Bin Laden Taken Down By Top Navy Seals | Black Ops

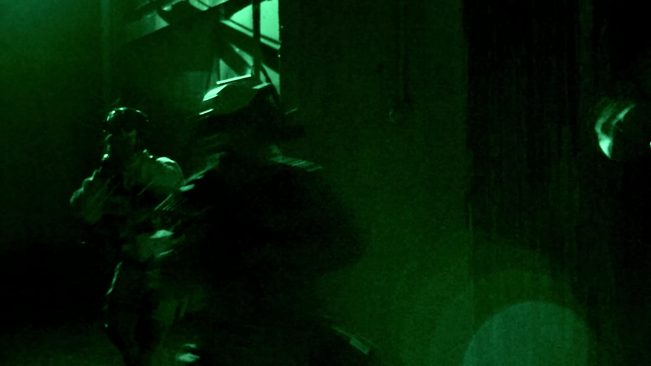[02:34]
They blow their way into the compound.
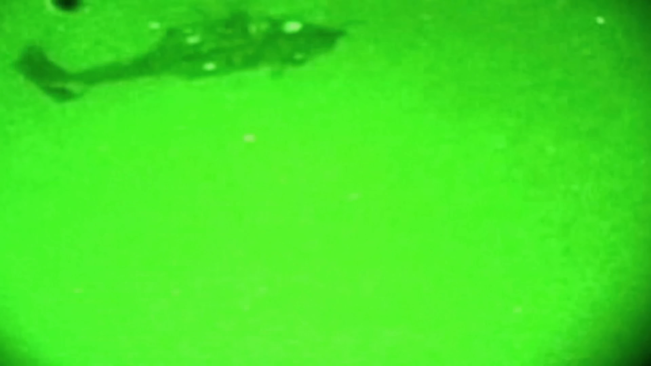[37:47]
Just as he's hovering above the compound, preparing to land.
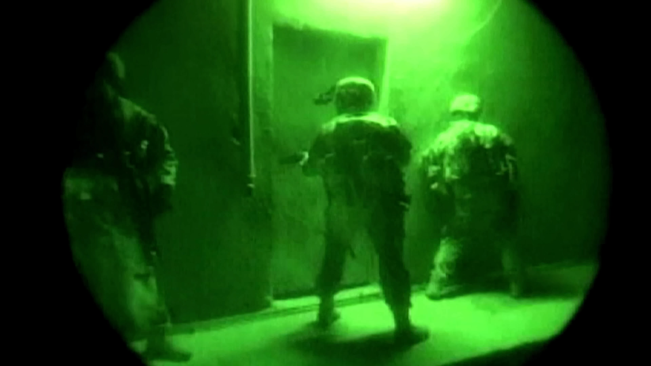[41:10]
As soon as the door's breached, people in, left, right, left, right, left, right.
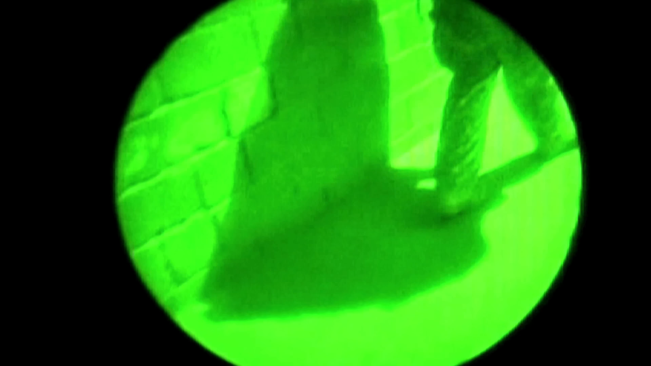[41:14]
And then you make movement. The SEALs make it to the courtyard.
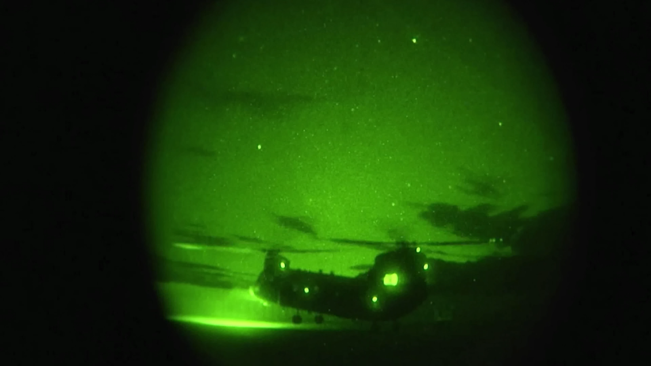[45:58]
One of the helicopters positioned nearby makes its way to the compound to assist in evacuating them.